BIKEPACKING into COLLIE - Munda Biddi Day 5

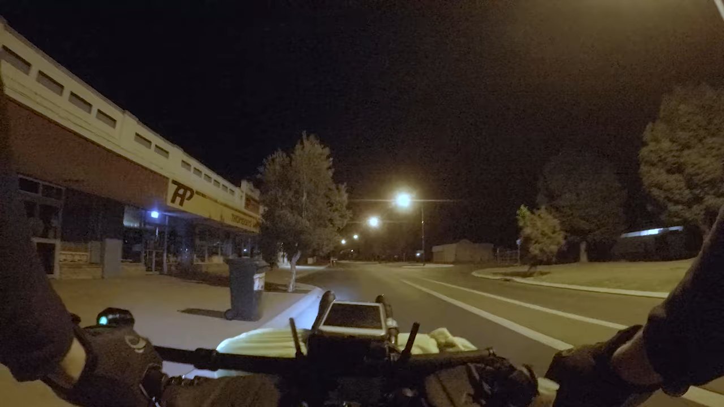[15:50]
Then we're gonna go find our camp Alright so this is Collie By Night Quite a few kids hanging around Just I don't know Doing whatever you're doing Yeah Teenager That music was still going And I asked the kids I was like man when does it stop And they said it doesn't It goes all night And it was about the same three songs Just on repeat Crazy So anyway They were pretty surprised I told them like what I was doing you know And they're like damn Didn't know you could ride that far